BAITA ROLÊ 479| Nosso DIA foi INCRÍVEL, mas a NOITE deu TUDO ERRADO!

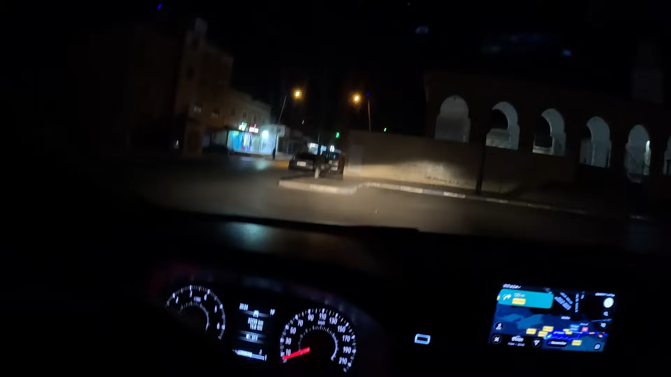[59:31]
Gente, que loucura. Nós já estamos andando a 15 km, só que a gente caiu dentro de uma cidade.
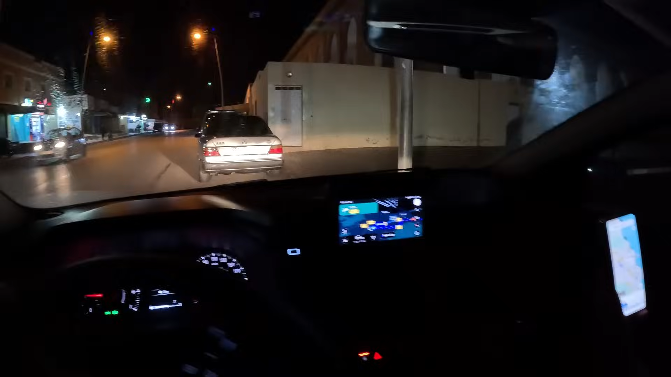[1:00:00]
E aí pra entrar ali tem que ter um visto. Essa cidade é um outro país, aqui dentro do Marrocos. Sim. E aí nós temos que...
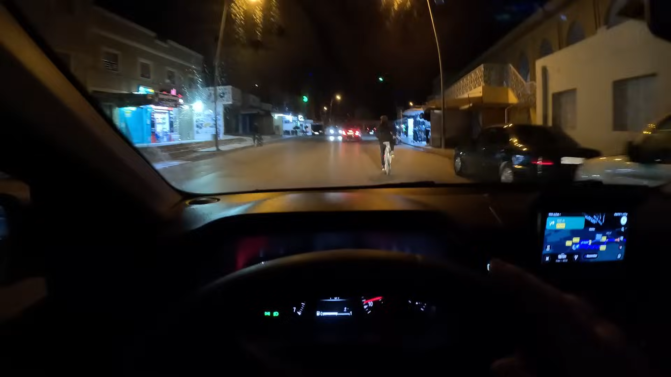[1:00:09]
Nós estamos meio perdidos, porque o GPS me mandou num lugar. Eu dei de cara com uma base militar. Eu tive que fazer um retorno na frente dos caras. Mas acho que agora eu me ajeitei aqui.
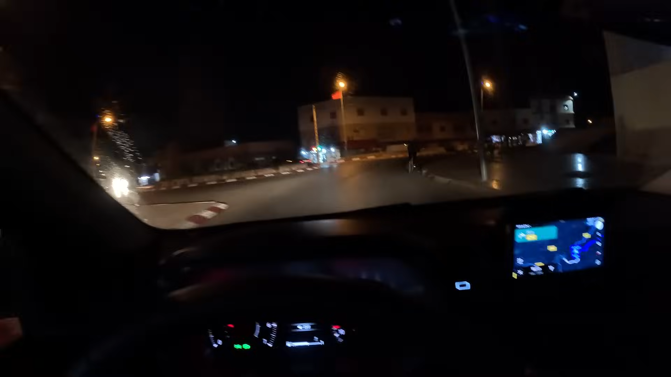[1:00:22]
Aqui, ó, tem que pegar pra cá. E aí a gente passou duas vezes pela mesma polícia, porque o GPS mandou nós pro lugar errado também. Duas vezes. Mas vai dar tudo certo. Agora eu acertei a rua que vai costear a cidade, que a gente não vai entrar nela, entendeu? Não tem como entrar, né? Sim, que loucura, né? Uma cidade que ela nem parece muito grande. Não, ela é bem pequenininha e tem muitas praias. Dentro do Marrocos, que pertence à Espanha. Mas que loucura.
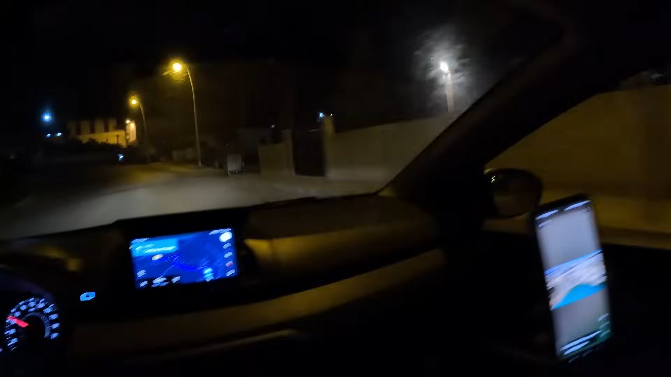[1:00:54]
Olha, ela parece ser bem bonita. Ai, eu não consigo, peguei.
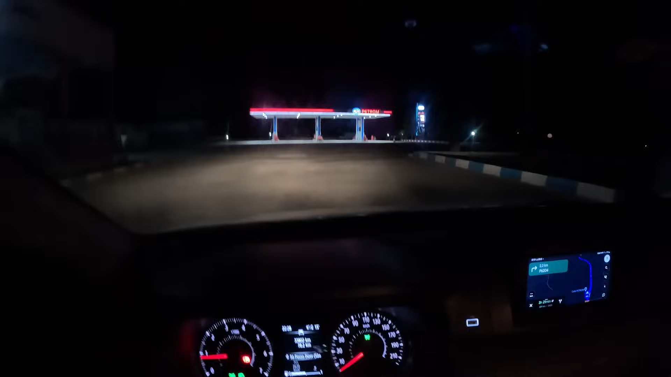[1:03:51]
E finalmente, depois de 78 quilômetros... Nossa, deu tudo isso. Sim. Credo. A gente viu esse posto, eu não sei se ele tá aberto ou não, mas daí a gente viu que tinha um pátio aqui, ó. A gente veio devagarinho, manobrou, a gente esperou aparecer alguém. Aí saiu um cara aqui do restaurante, e só que ele só falava árabe. Mas daí ele já imaginou que nós queríamos dormir, daí ele já fez sinal, tipo, se a gente queria dormir aqui, daí eu falei que sim.